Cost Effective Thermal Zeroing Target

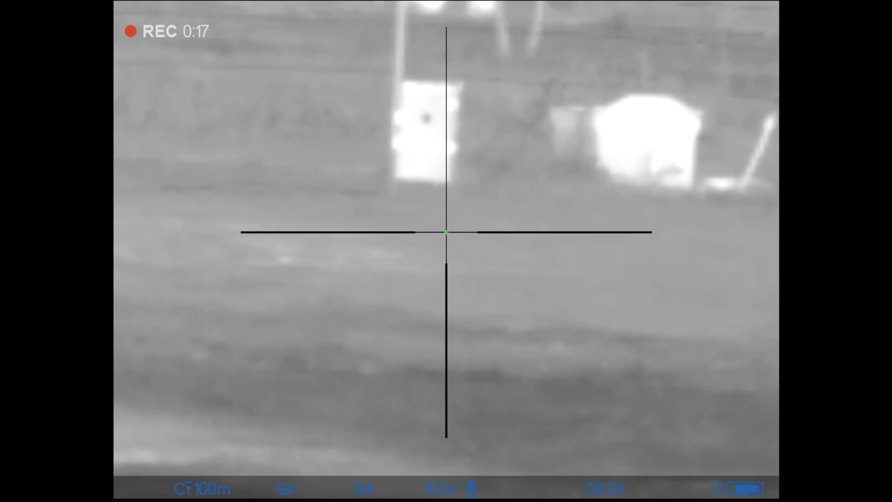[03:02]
got on it just point to note for that this is currently like perfect conditions for thermal so you can can make it out however uh if it's on like a hot day or my target has been set up for longer than like 10 minutes or so the aluminium tape will blend into the target when it's at that zero degree what i mean by zero degrees it hasn't been shifted backwards that 10 to 15 degrees you'll see in a minute that the target will change as uh the wind does me a bit of
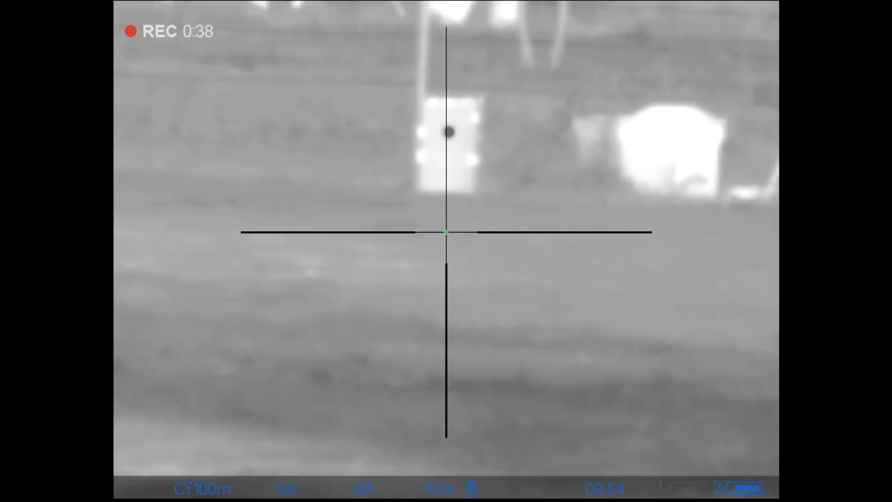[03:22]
a solid here and it blows back because i dug in the hole to make it uh shift as it blows
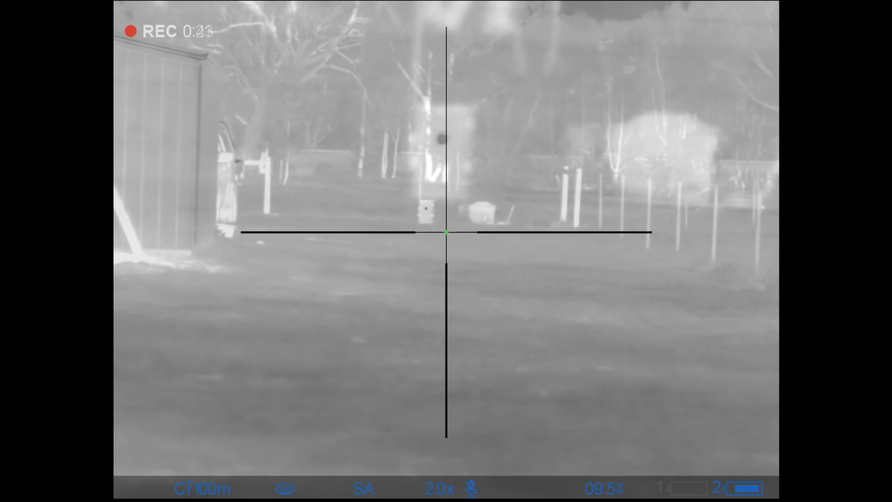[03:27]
it'll shift into that 15 degree position and you'll see it just light up it's a perfect example example of how this target works